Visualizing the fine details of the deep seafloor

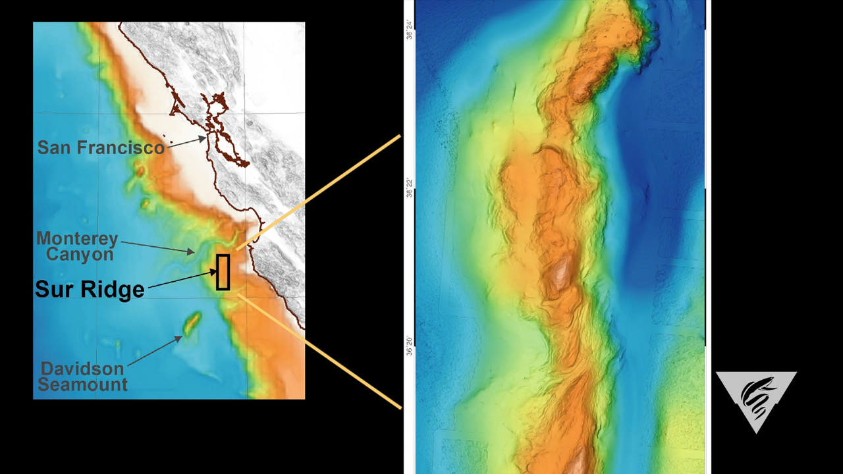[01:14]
We went to Sur Ridge which is south of Monterey Bay and is covered with dense sponge and deep water coral or soft coral communities.
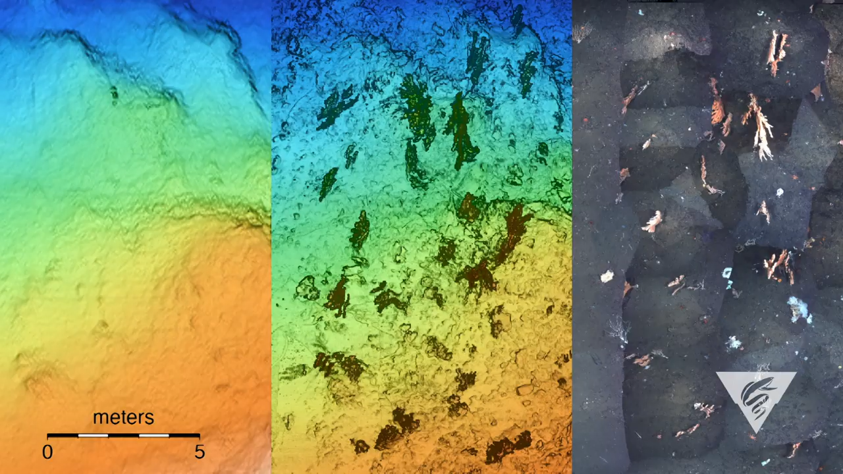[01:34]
We're working in a dense benthic habitat and we are mapping that habitat at the scale of the animals that are there.
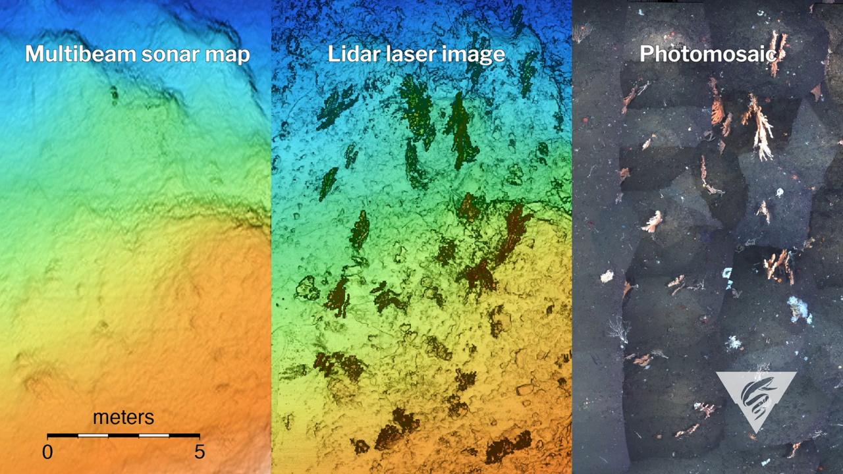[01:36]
And we're mapping the animals themselves.